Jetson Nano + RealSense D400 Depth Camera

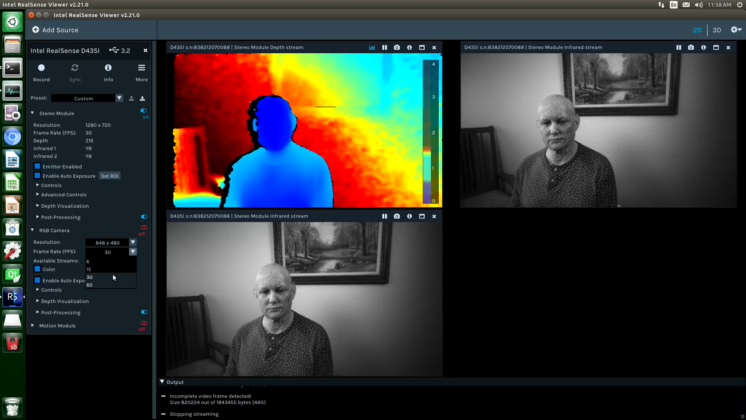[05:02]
You can see we still have a little bit of lag here. Let's adjust the stereo module. And let's put its frame rate up to 60. So that's a lot better.
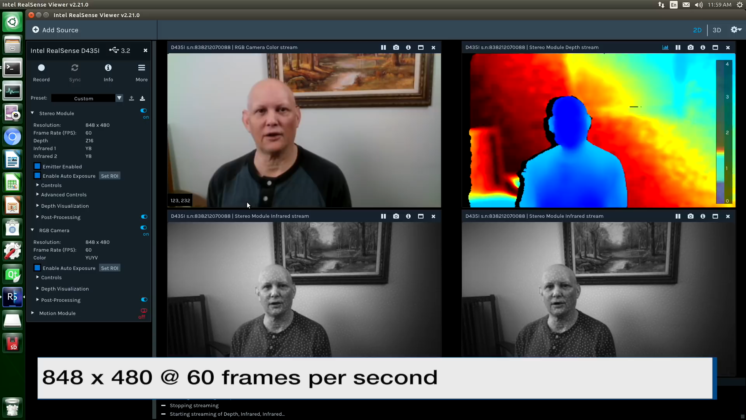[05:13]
Kind of get a feel for what the performance capabilities are. The recorder that we're using to record the video stream is 30 frames per second. It's slightly better when you look at it on the monitor, but not much. So let's close this. You'll notice that we didn't have any console nasties here.
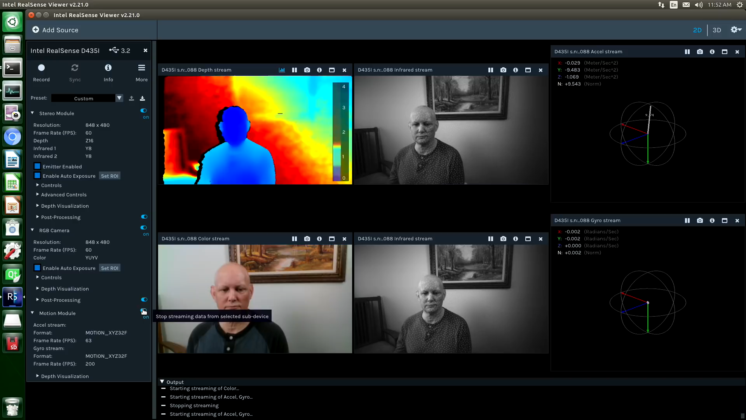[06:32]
And because we're looking at a RealSense D435i, there's also a motion module, an IMU. Let's take a look at that. There's an accelerometer stream and a gyroscope stream. Let's close that. If we take a closer look at one of the infrared streams,
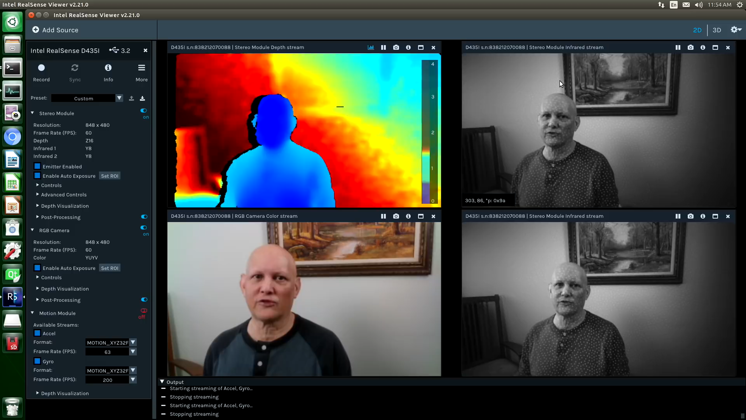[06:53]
rectifies the images, and then combines them into a depth map. Once the depth map has been constructed, it sends it over the wire to the host. The format is Z16, which is grayscale.
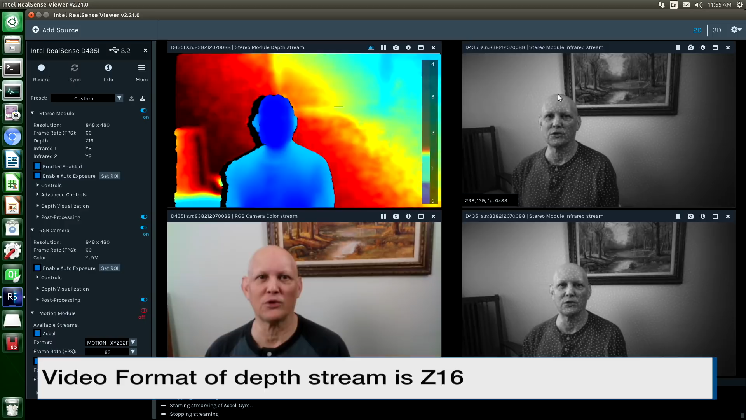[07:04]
You can see here in the RealSense viewer application that we put a false coloring on it. The native size coming out of the imagers is 1280 by 720.
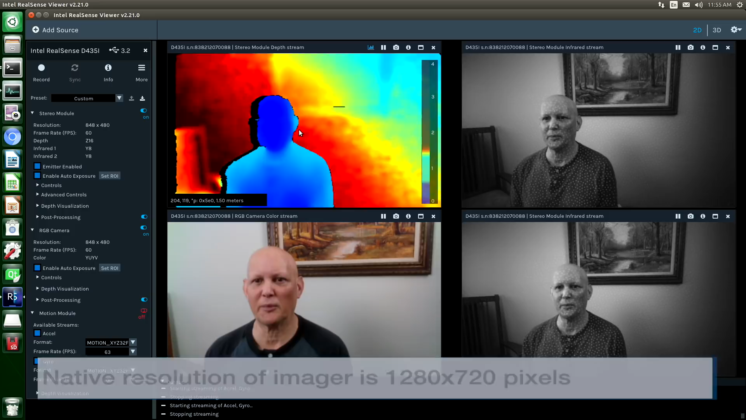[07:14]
However, because the images are rectified, you end up with the most kind of natural size of the image to be 848 by 480.